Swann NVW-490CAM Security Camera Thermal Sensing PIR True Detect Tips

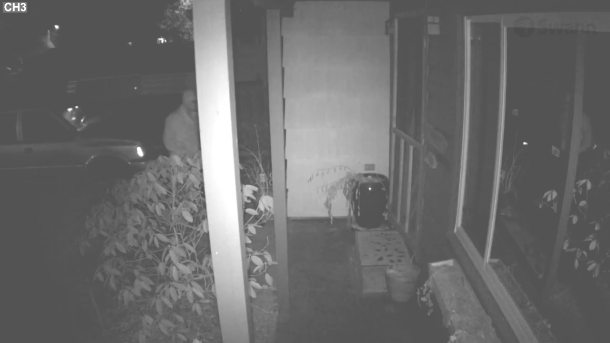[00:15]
PIR sensors work best when the subject passes across the field of view, as opposed to directly approaching them.